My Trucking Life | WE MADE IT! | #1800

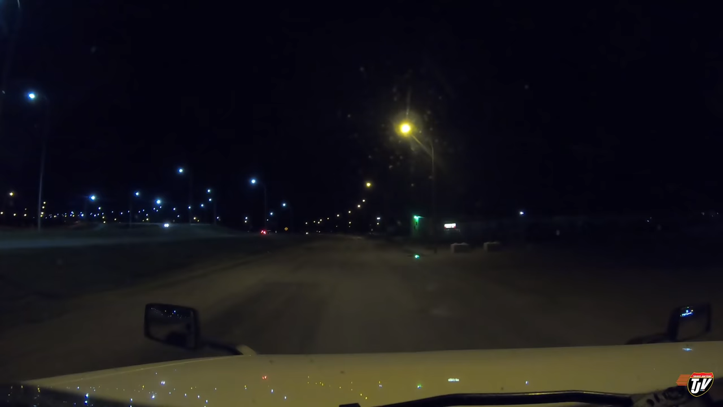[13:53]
I think we might be able to make it to Balgonie but at least to Moose Jaw. At least to Moose Jaw, I have no idea. See Karen, you got the right idea, you know, one step at a time. I always try to live too far in the future, one step at a time and just got to get back on the highway for now and worry about where we get to later.
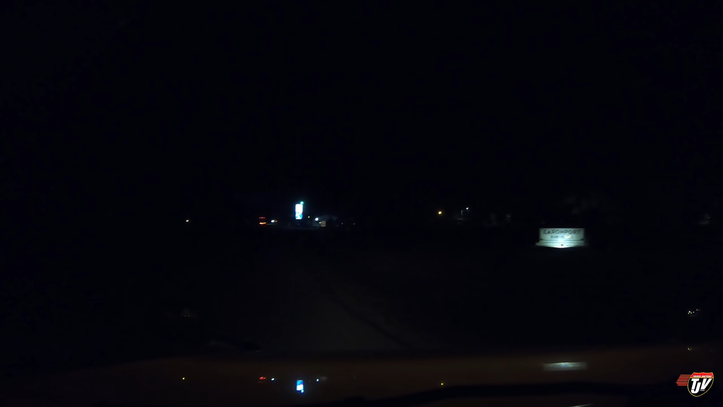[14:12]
What's that little sign say over there? Karenport, Saskatchewan. I never actually stayed the night here. Who's a Husky here? I've actually never even noticed there is a truck stop here. The first for everything. 1200 meters, turn right on. First Avenue and then, turn right in 130 meters. Alright, so I guess I gotta find a place to park here. And call it a night. I don't even know where the parking lot is, it's so dark.